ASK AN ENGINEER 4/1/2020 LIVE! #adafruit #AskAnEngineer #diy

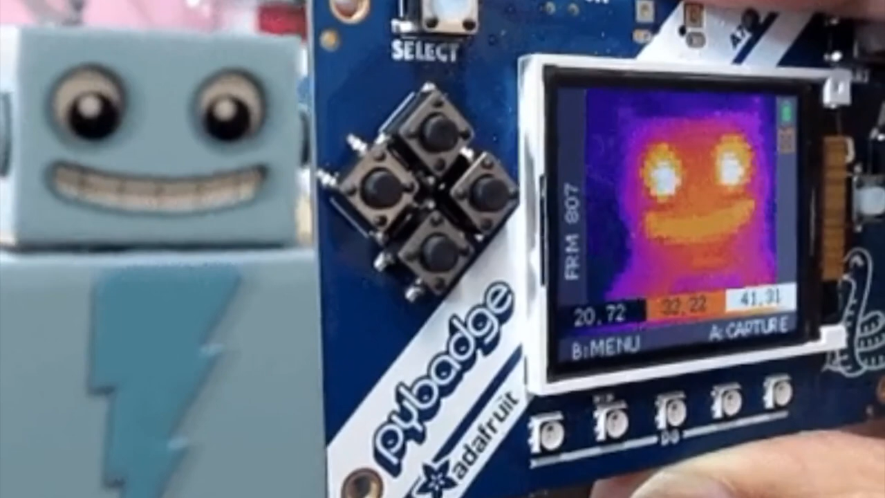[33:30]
a very advanced thermal camera using the MLX 32 by 24 pixel sensor. It can do, you know, min, max, average temperatures. And then, as you saw in the show and tell, it can be converted into a fever scanner pretty easily. So all open source design. If you have this part kicking around in a Pi badge or any other Arduino compatible board with a screen, you can put this on there and make your own thermal camera.
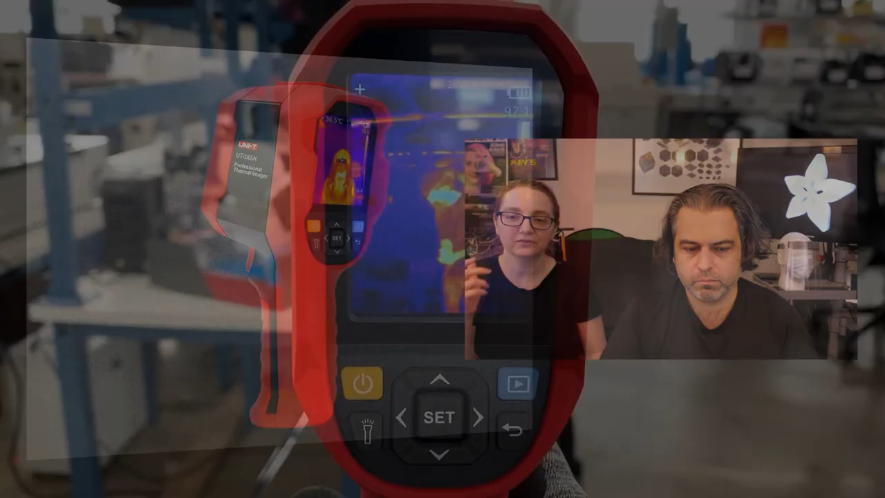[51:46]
One version is just standalone, and you can see the demo here.
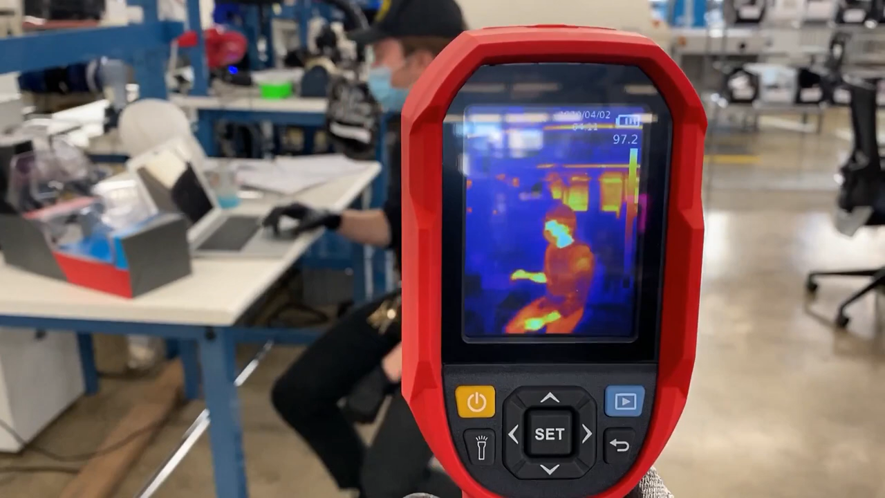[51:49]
These are tuned specifically for fever scanning, and they're used in Asia for fever scanning. And they're not too expensive either.
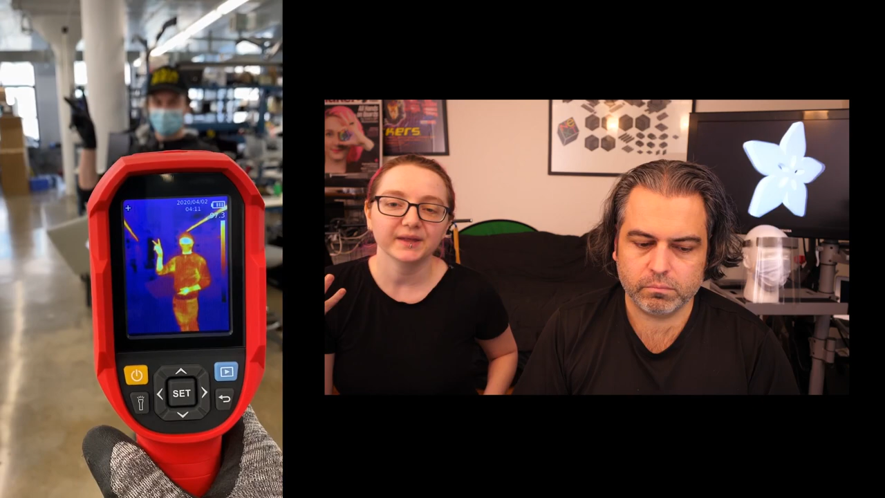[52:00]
They're tuned and calibrated to measure human temperature ranges. So off-the-shelf thermal cameras, like you get ones from a hardware store or whatever, that are meant for like measuring pipes or looking at like a power supply. Those have a very wide range, but they're not as accurate and precise as these, which are like 1 degree accuracy.
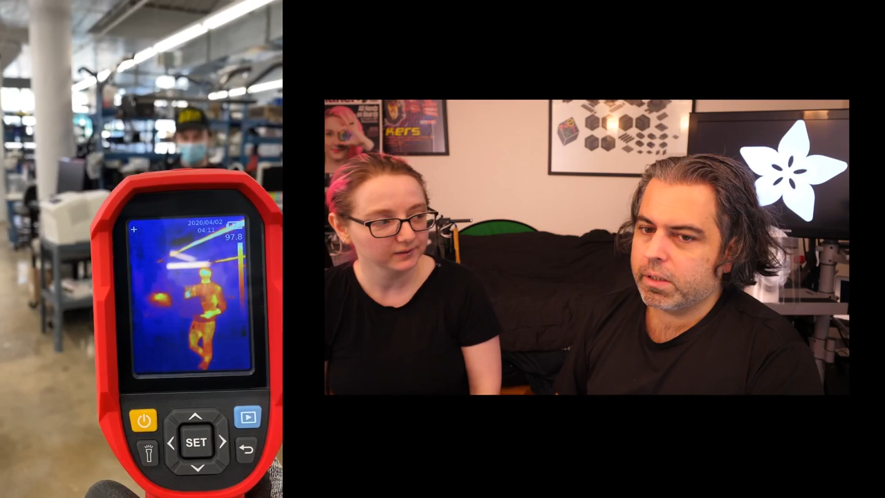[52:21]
And let me tell you how we're using these at Adafruit. Yeah. So we have team members that are coming in. Now they're separate, they're not all crowded in the elevator. They're not all waiting in line. It's only one person at a time.
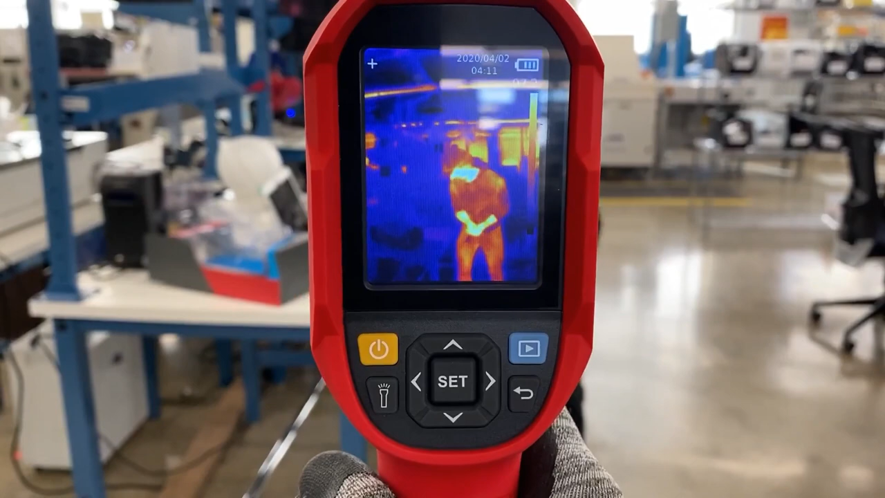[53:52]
Well, we already carry a bunch of thermal cameras, so I just thought this was really neat because this is, again, tuned specifically for humans.
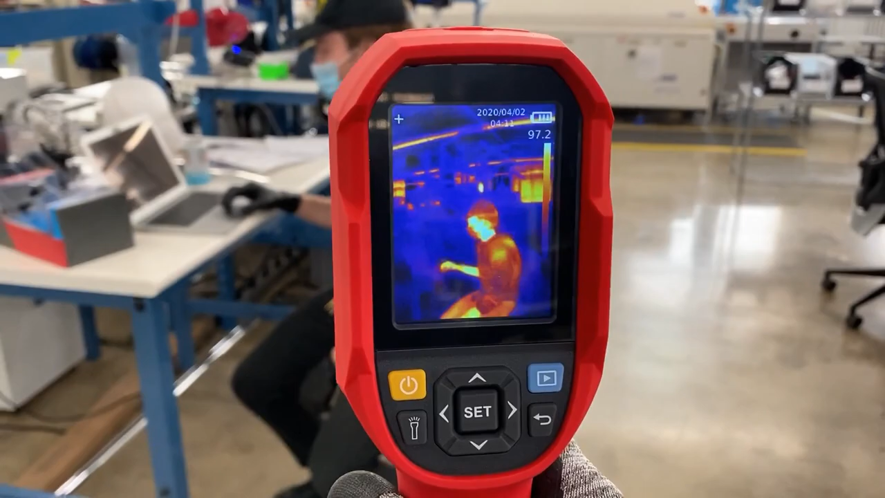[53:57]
And we'll have a special video from our friend Naomi in China who talks about this, and that'll be out very soon, and we'll make sure everyone sees that.
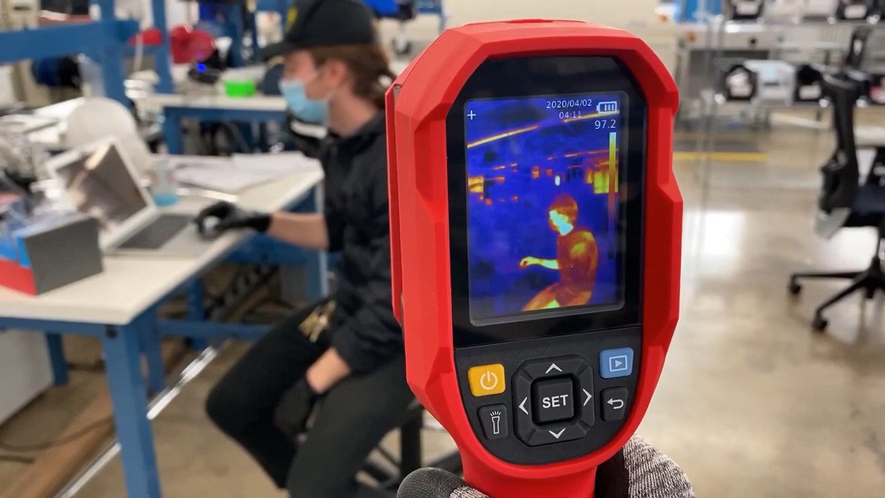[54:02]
Okay. So right. Two versions. One version is a standalone. Well, they both work standalone, just like you see here.
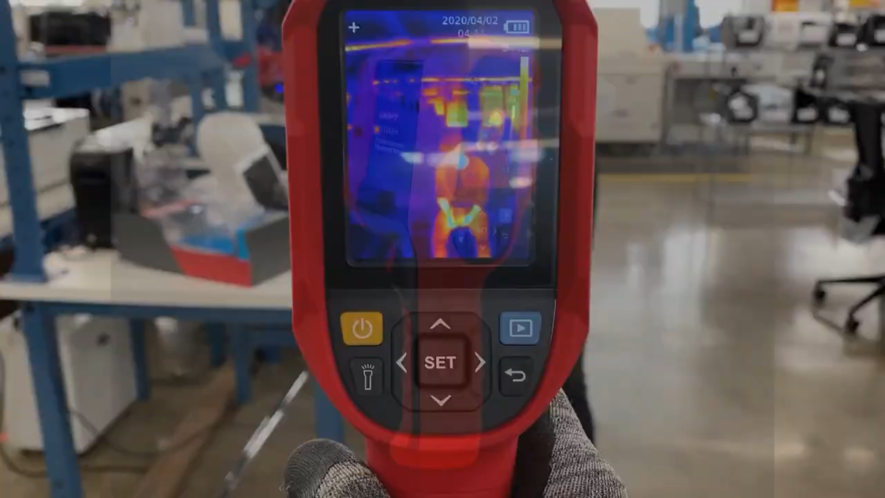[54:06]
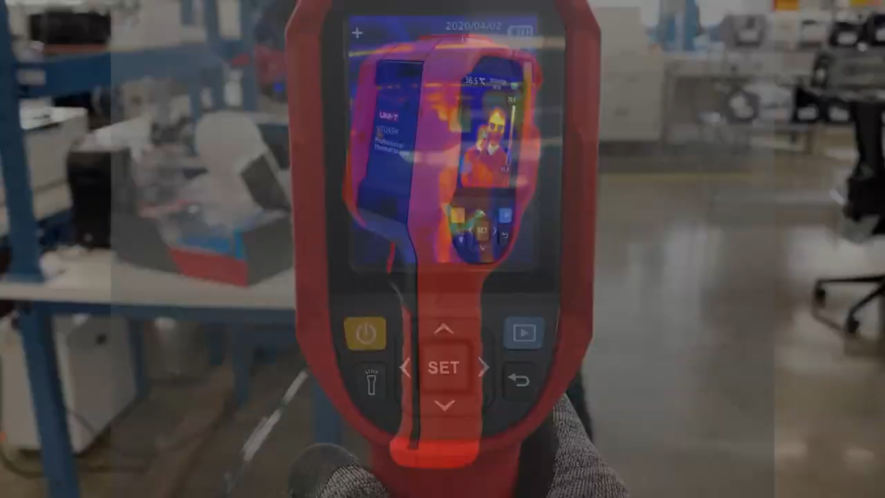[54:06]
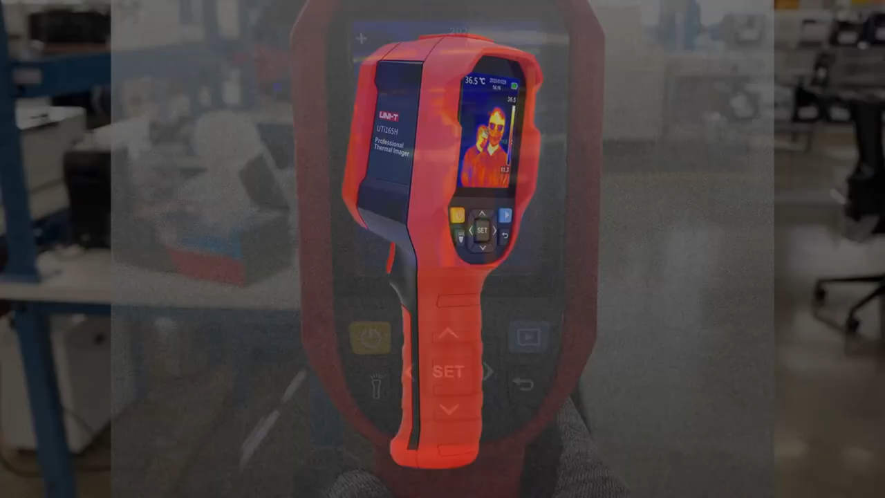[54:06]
They have a battery built in. You could recharge it. And one of them is a little bit more expensive and has USB video output. So you can then pipe it to a larger laptop screen. So because the screen is 2.8 inches. It's pretty small. If you want to have it, on a larger screen, you could pipe it into a computer and it shows up as a video camera. Yeah. Okay. So sign up. Coming soon. Next up, we have engineering, manufacturing, R&D, and logistics services.
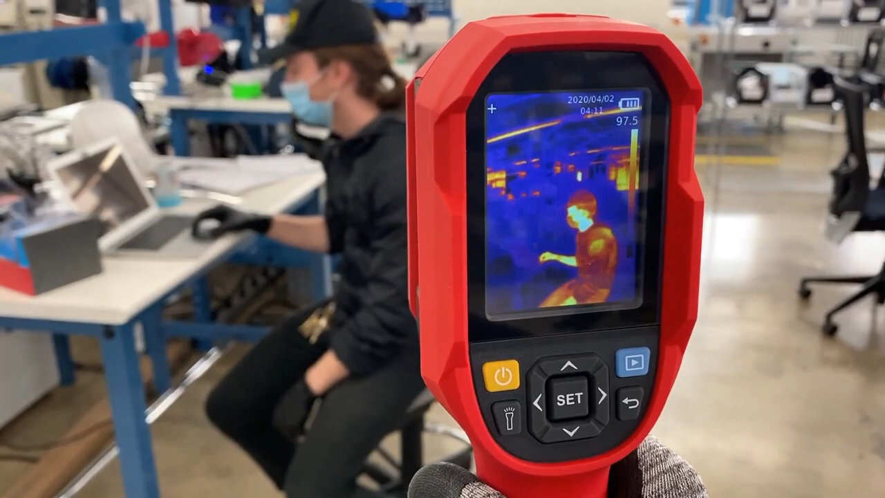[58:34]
calibrated thermal cameras specifically designed and calibrated to measure accurate human body temperature. So you can use it for quick fever scanning. We have two versions, one with USB-C video out and one that's standalone.
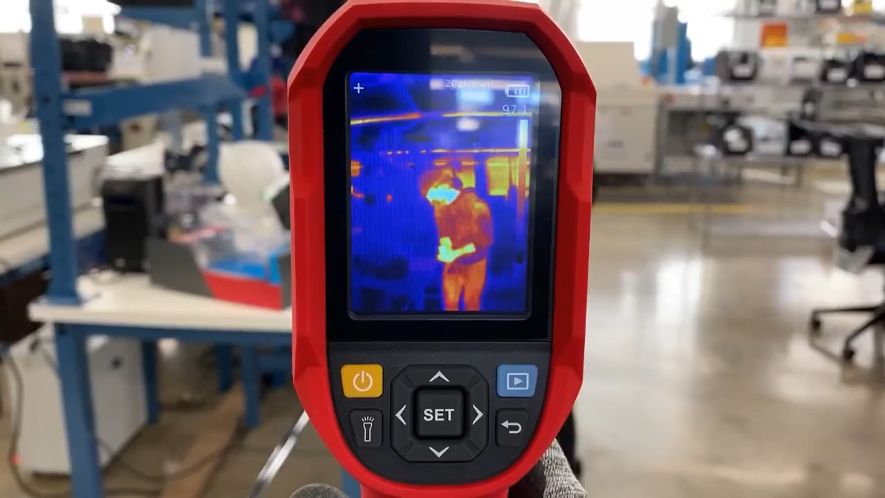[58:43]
They're both standalone, but one also has video output.